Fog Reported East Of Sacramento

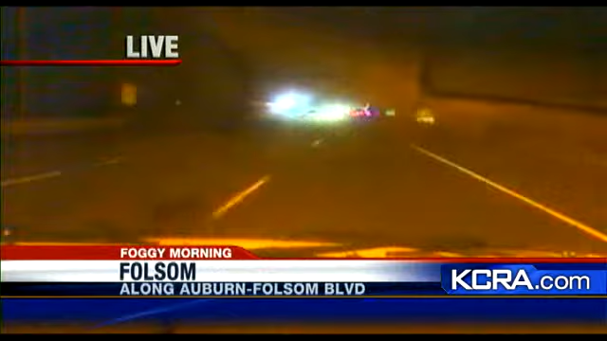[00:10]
Folsom is that right yeah we just got on to highway 50 so we're now westbound just coming through the Hazel Avenue area right now and